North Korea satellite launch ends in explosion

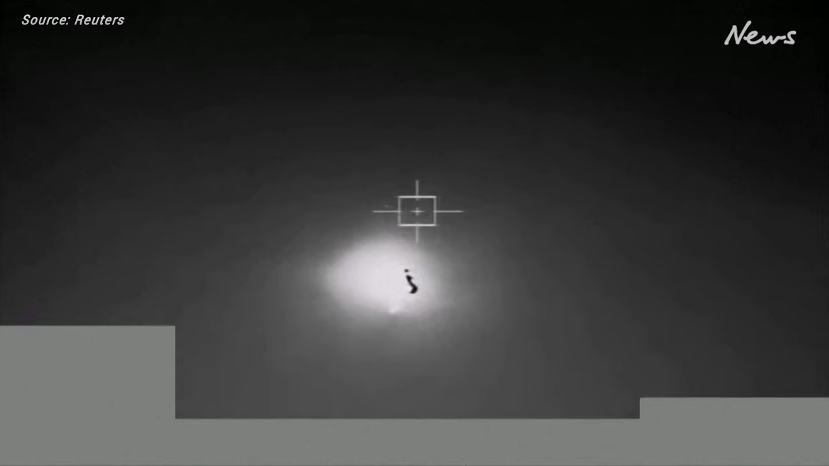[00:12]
Just hours earlier, Pyongyang had declared plans to conduct a launch by June 4th, potentially giving it a second spy satellite in orbit.
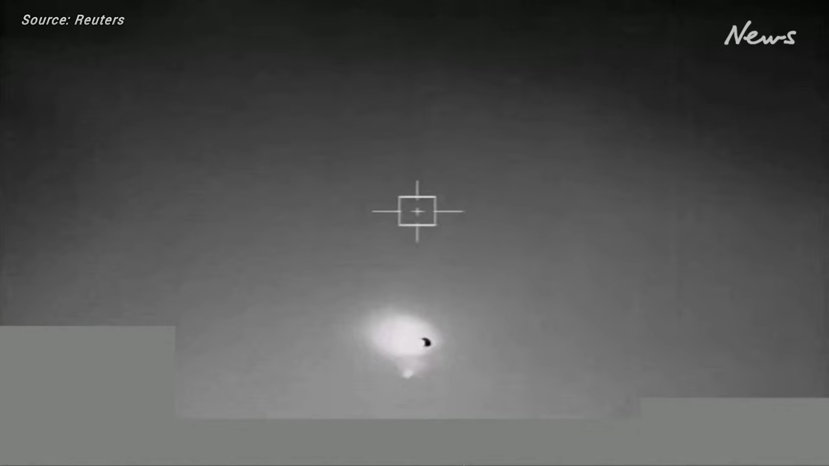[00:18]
Instead, it became North Korea's third failed launch, after two other fiery crashes last year.